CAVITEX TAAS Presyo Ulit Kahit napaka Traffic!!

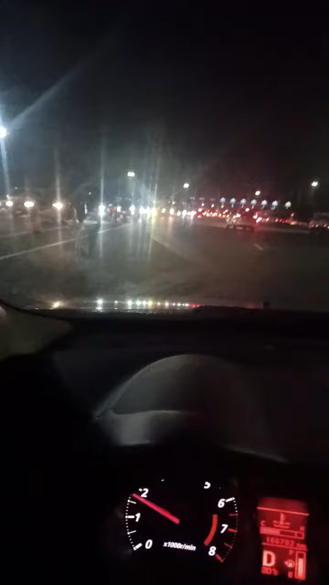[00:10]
maganda gabi mga pasyente si angry doc ngayong august 15 9pm alas 9 ng gabi nandito tayo sa cabitex papunta tayo ng maynila
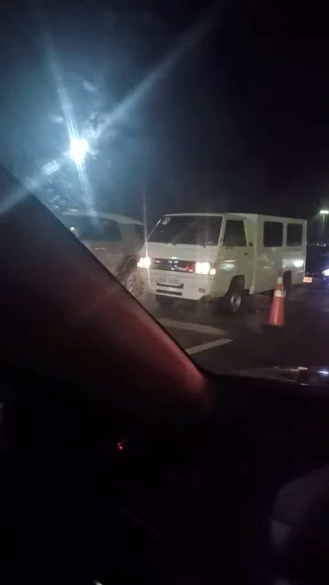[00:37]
itong nakita mo sa kaliwa ito ay yung mga pauwi ng bakor
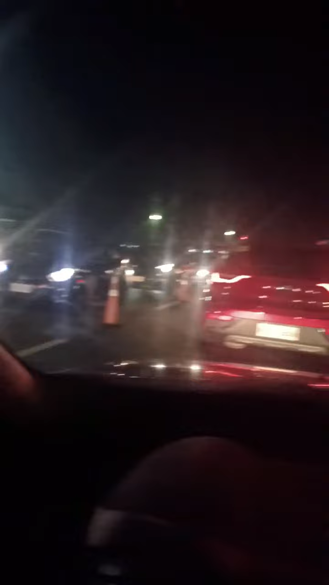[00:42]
tignan mo naman ito 9 o'clock na panina bilis bilis ng bayahe pagdating dito sa cabitex alam nyo na napaka traffic at kamakailan lang alam nyo na kung anong meron sa cabitex magtataas sila in-approve na anak ng ganyan ito kasagwa tignan mo naman o
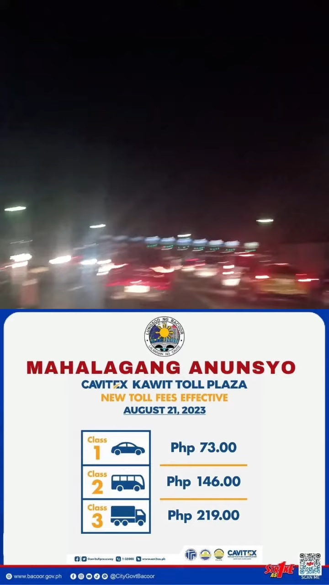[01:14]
wala pang ano to isipin nyo ha 9pm na to dapat mabilis na ang biyahe dapat tapos na ang traffic kahit dito sa
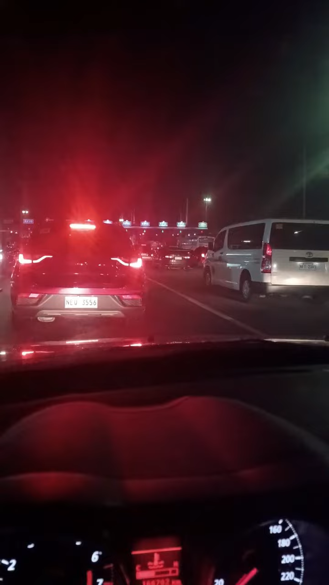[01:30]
ay nako kahit dito sa alam bang sa pote mabilis na sa bakor boulevard mabilis na anong nag cost ng traffic itong cabitex tapos magtataas kayo malapit na kayo magtaas tataas na naman for all this year lang nagtas na kayo tataas uli kayo ano ba yan pwede lang mo kayo magtaas walang problema magtaas pero